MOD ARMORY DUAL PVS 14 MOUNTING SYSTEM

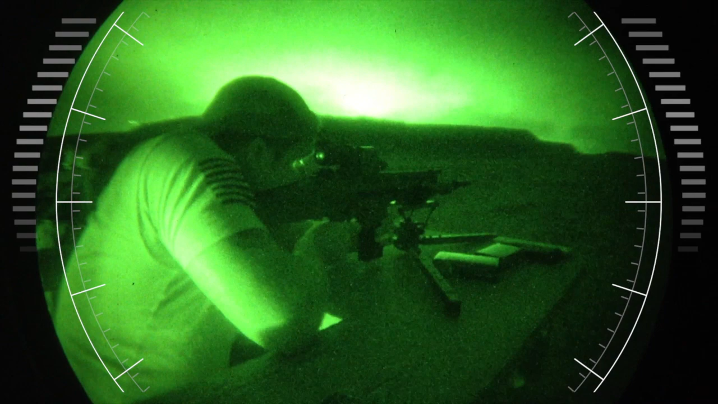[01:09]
We have the D-Lock PVS-14 weapon mount on the on the PVS-14 here.
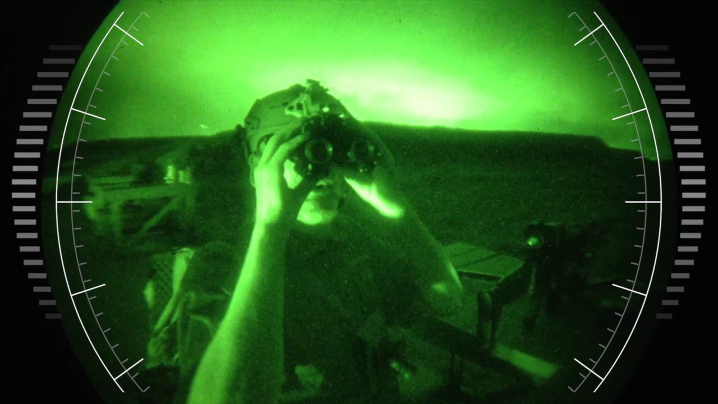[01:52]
it makes it simple to flip the whole assembly up, fold the pieces back,
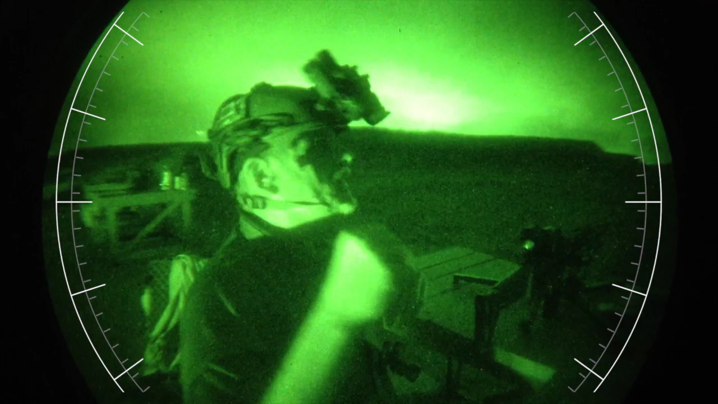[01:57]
and get on your gut.
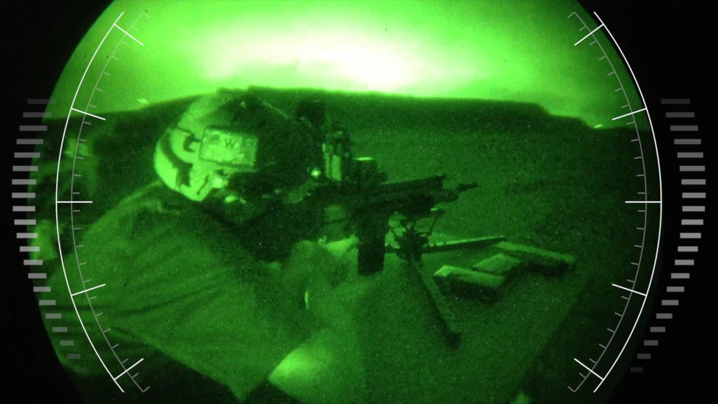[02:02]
Okay, let's talk about the weight of the unit.
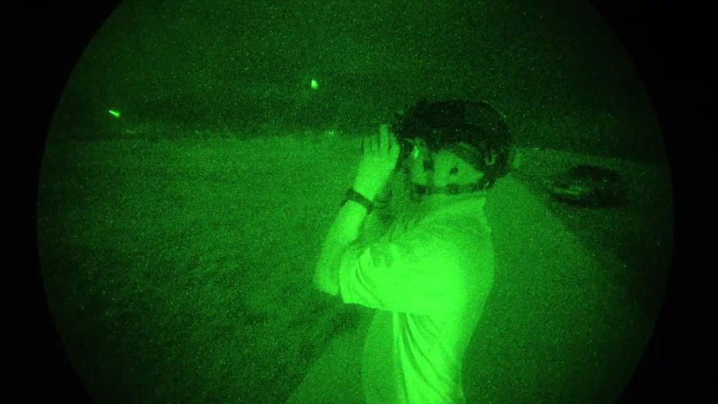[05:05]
So, we have the D-14 dual monocular setup on Lowlight's helmet here.
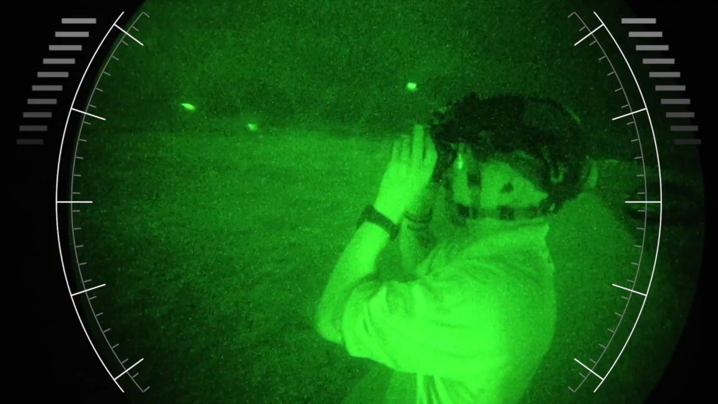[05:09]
In the left is the RC,
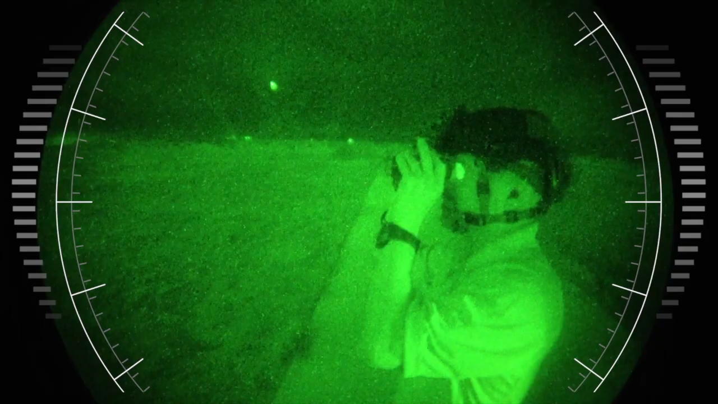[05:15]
in the right is an ITT contract, Omni-7 contract 2.
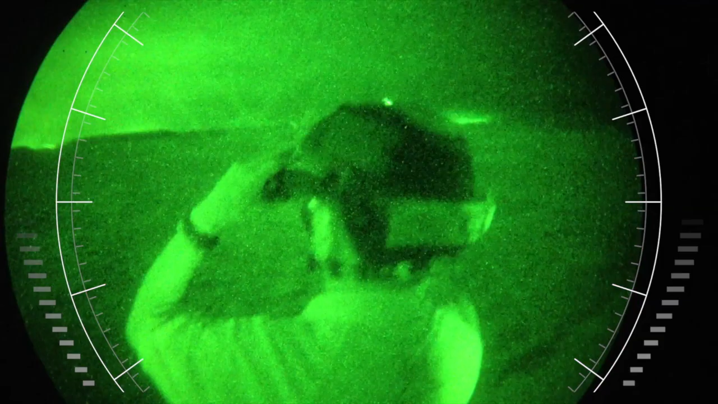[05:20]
So, what are your comparison notes there, Frank? Well, I think the left is definitely better. I mean, it's noticeable enough that you're getting the fine detail.
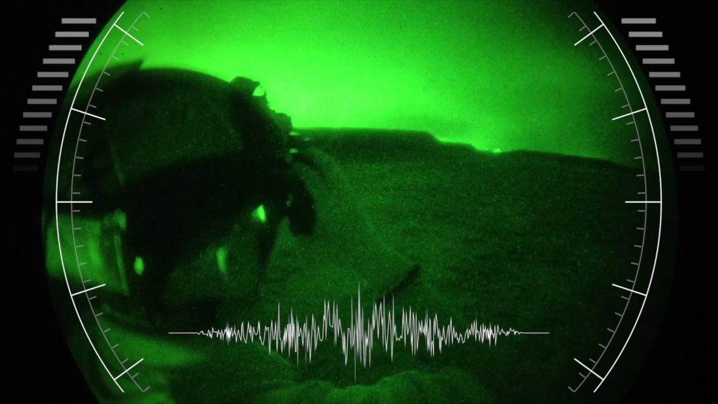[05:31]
While I could still see the target with the right,
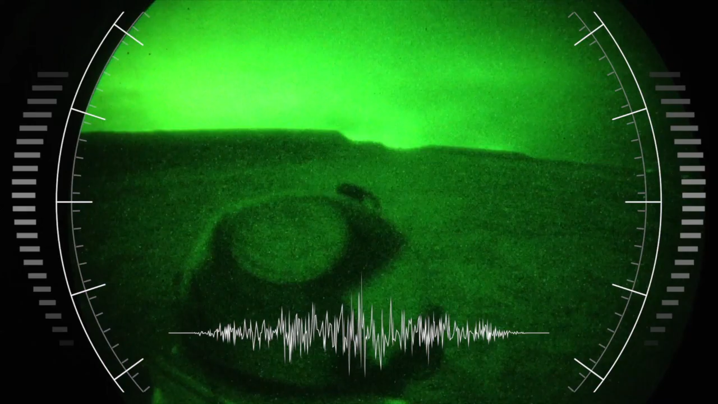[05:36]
and I'm not seeing the fine detail in the terrain that I am in the left.
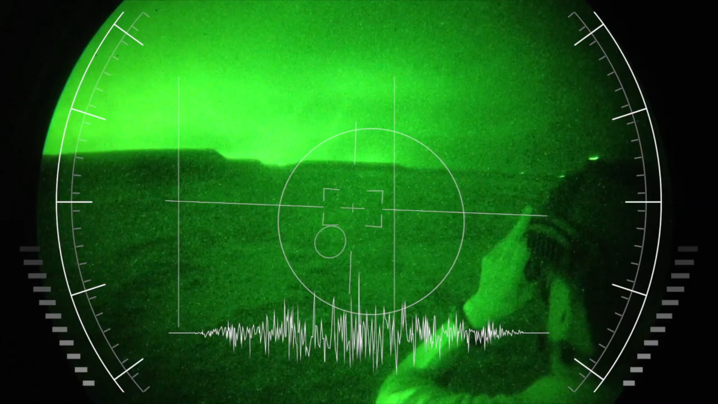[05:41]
So,
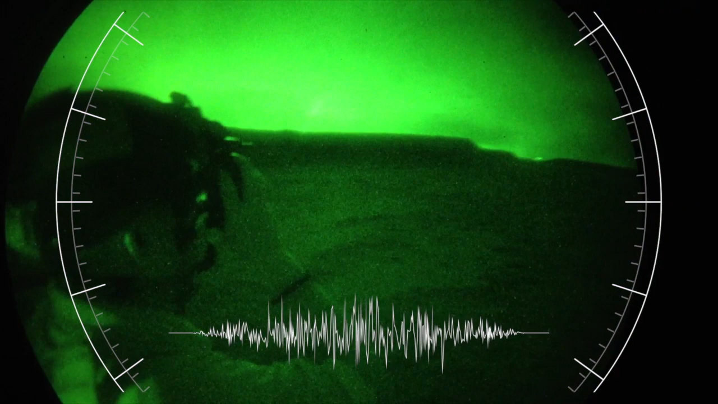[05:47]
there's definitely a better detail with the RC version over the contract 2.
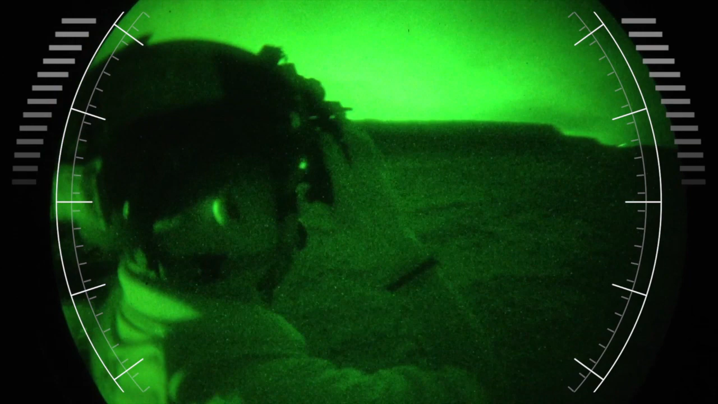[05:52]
The difference there is not a resolution difference.
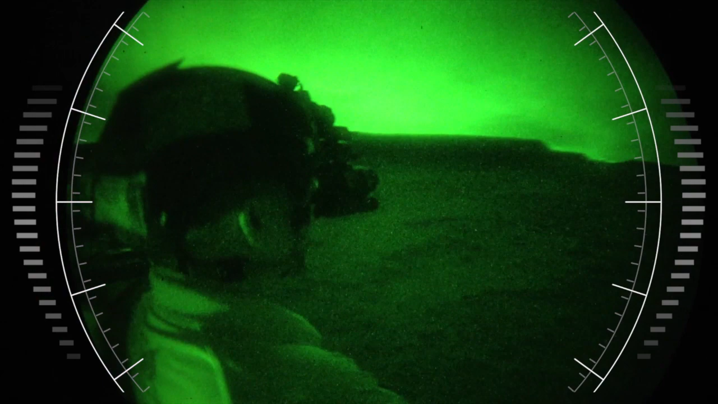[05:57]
It's actually a better low-light performance that allows for a better contrast, which allows you to see the finer details.